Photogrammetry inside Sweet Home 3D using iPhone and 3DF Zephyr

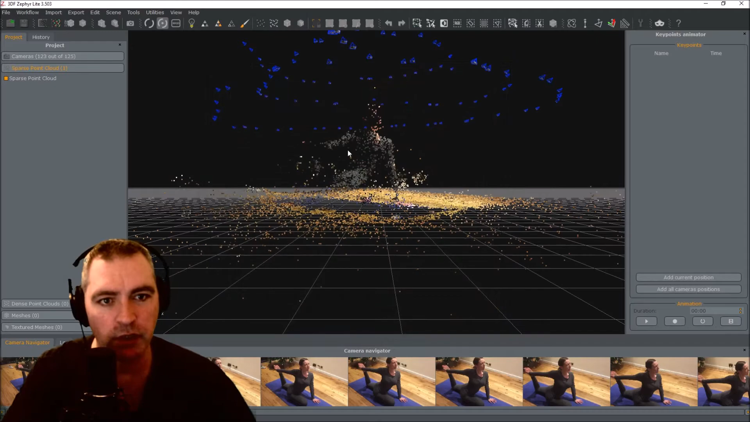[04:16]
And here we've got is a a sparse point cloud which
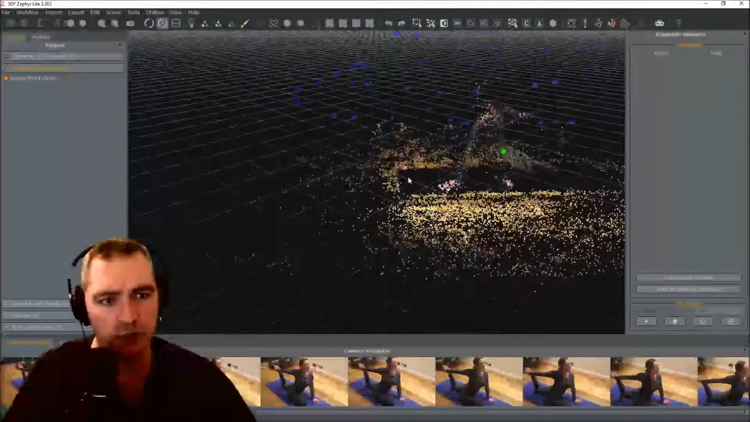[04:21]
is you know not good enough to use just yet.
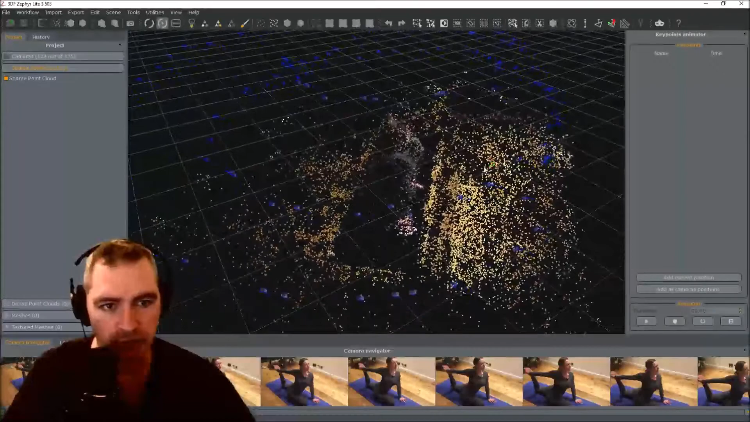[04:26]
But it's you know it looks really good and I can sort of see the shape. Anyway on to the next step.
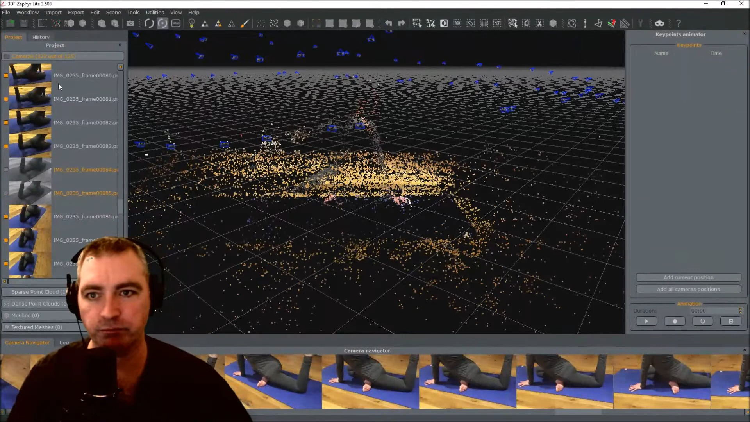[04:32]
And that is to create a dense point cloud from this sparse point cloud here. Click that. Dense point cloud. Click the next. Close range default. Next. Run.
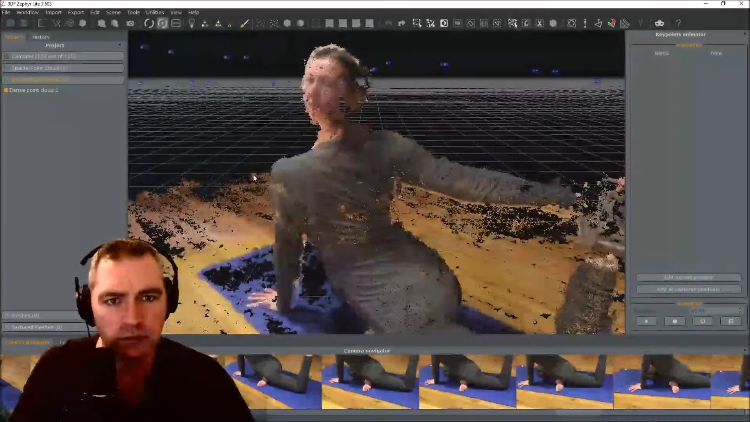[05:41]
And there's all the camera poses.
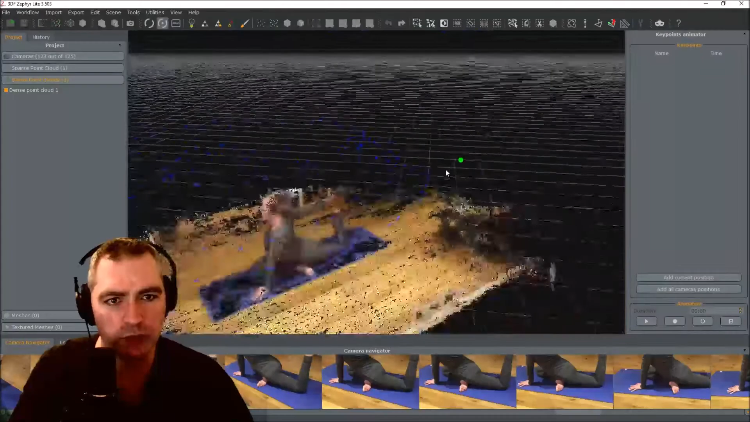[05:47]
You can see from the top all the different photographs I took.
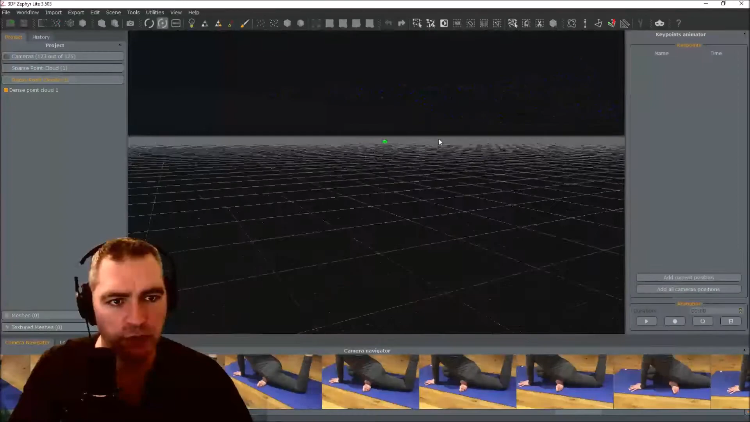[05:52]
Actually it would have been better if I took photographs from lower down as well.
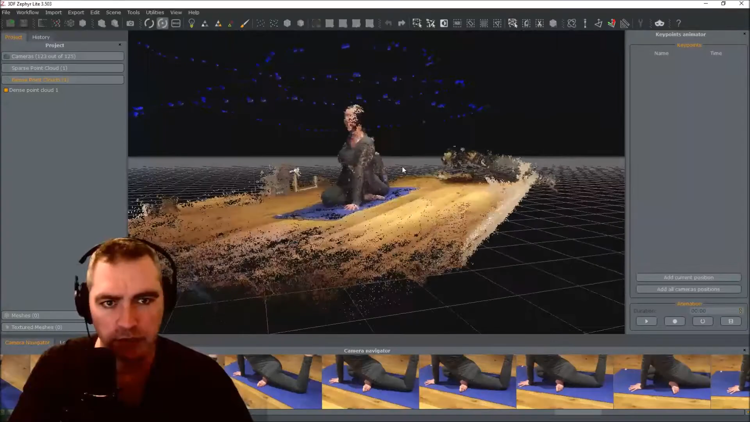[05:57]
And perhaps.
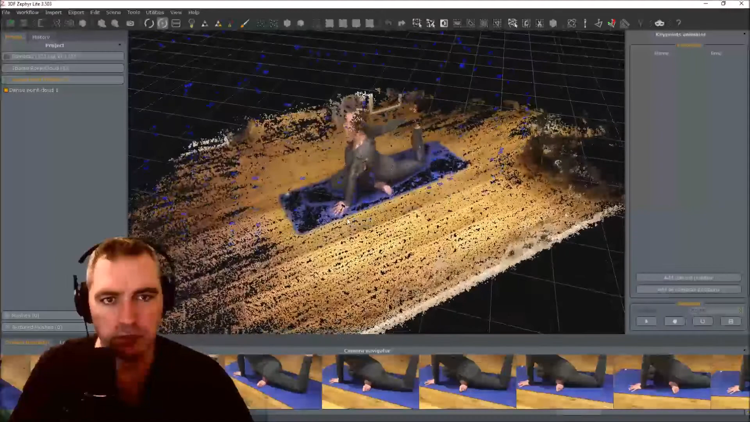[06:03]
Anyway. Next section. Create a triangulated mesh. Starting from a dense point cloud.
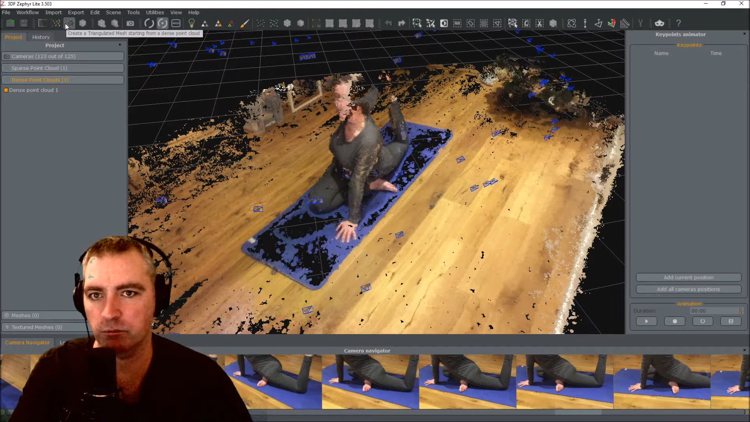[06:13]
Press that. Dense point cloud one. Next. Close range default sharp features.
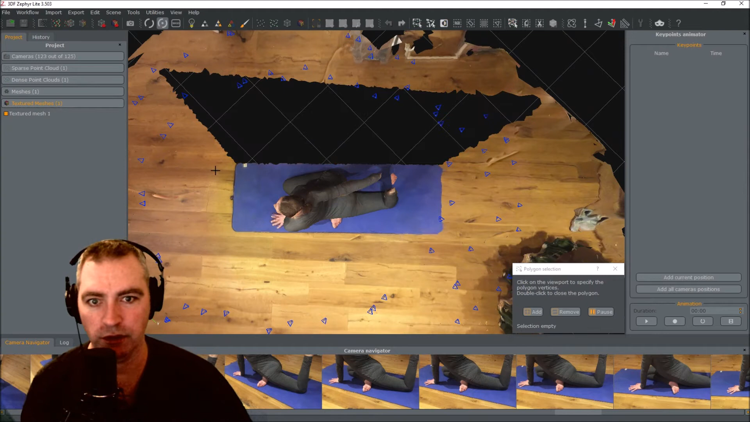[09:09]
And just press delete. Let's do it to the other end. And if I double click it would just. Let me do that.
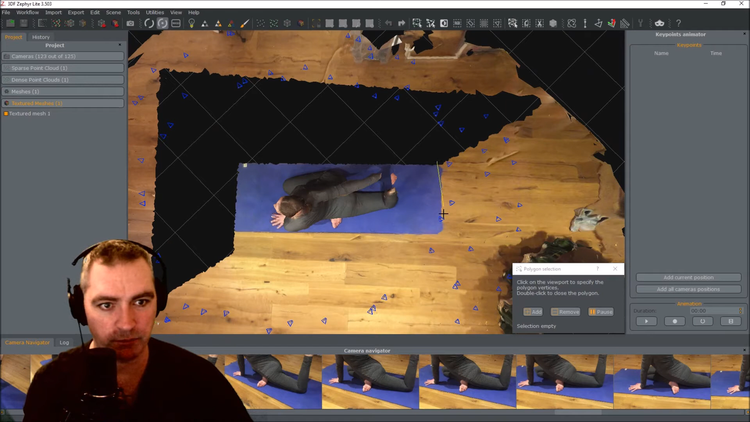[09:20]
And if I do that. Double click. And do that. Actually I might be getting a bit close to a shoulder there.
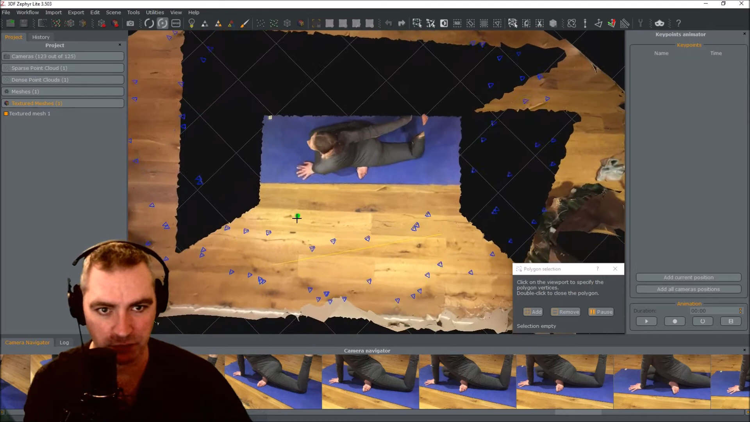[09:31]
Let's just press escape and start that line again. Resume.
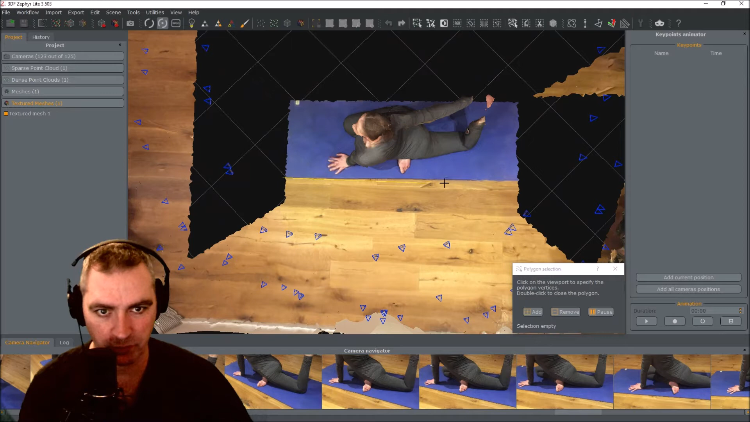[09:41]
Okay. Delete. Zoom out. Let's get rid of the rest of that scenery.
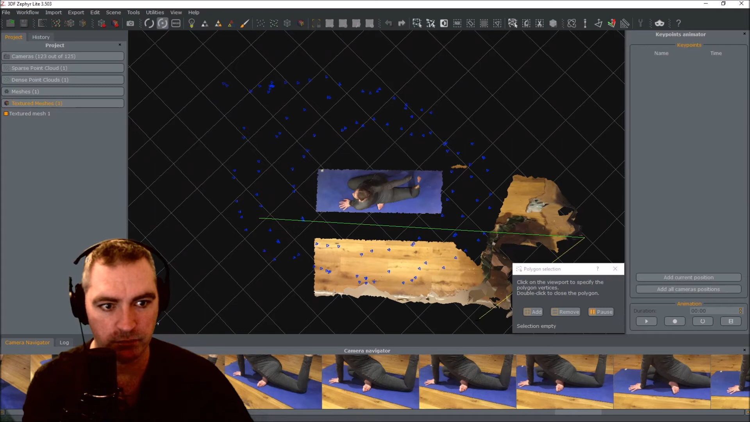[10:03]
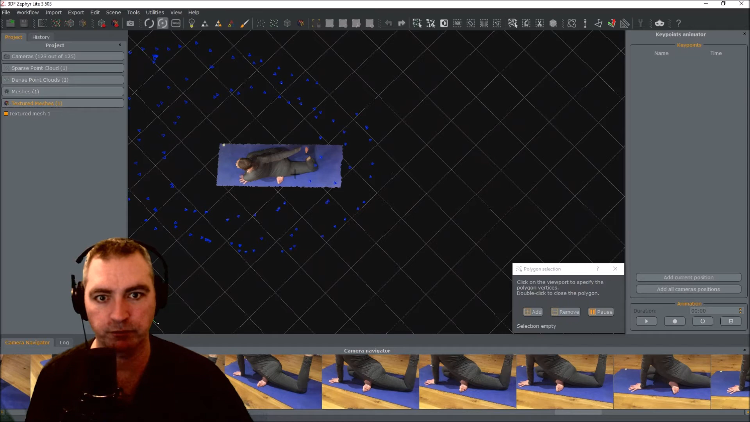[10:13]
Let's get rid of that. Zoom in. It's uh. You know, a bit more time.
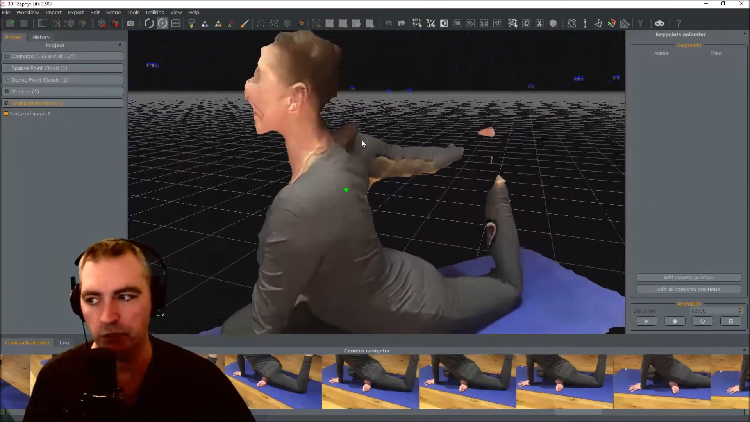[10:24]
She's not going to be happy.
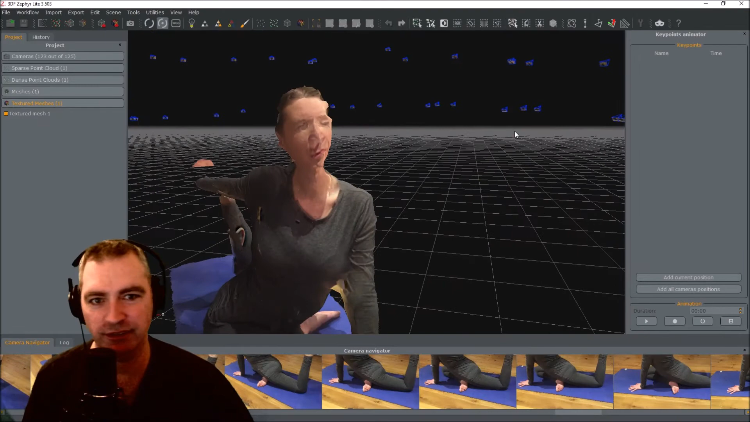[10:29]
Looks. Looks. Uh. Doesn't matter. The next thing to do. I want to adjust the height.
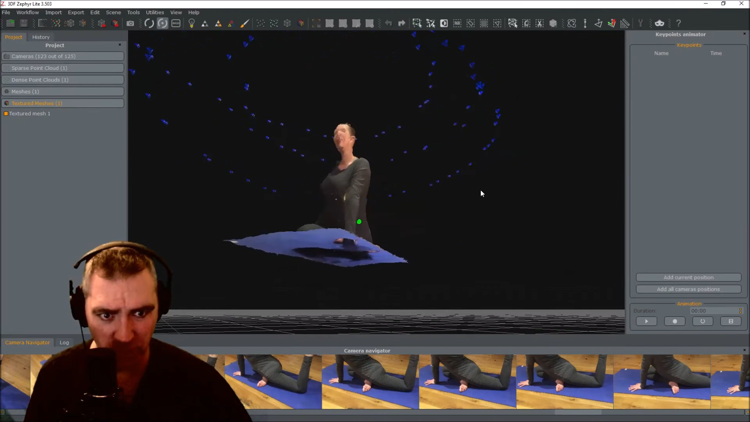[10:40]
Down to the ground level. Because she looks like she's flying on a magic carpet.
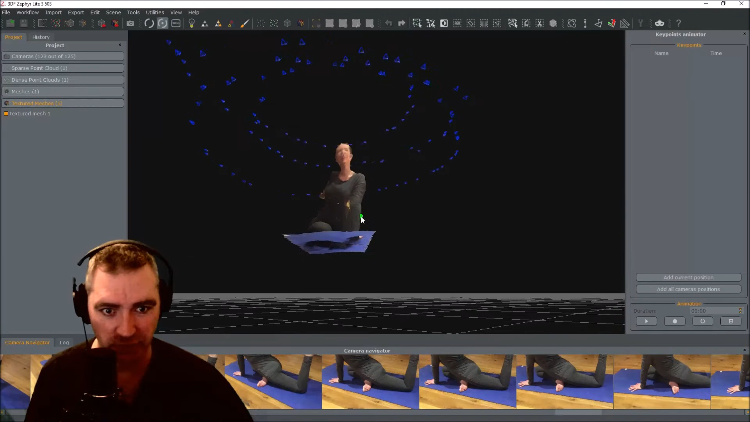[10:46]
So to do that. I'm going to use this tool up here. Okay.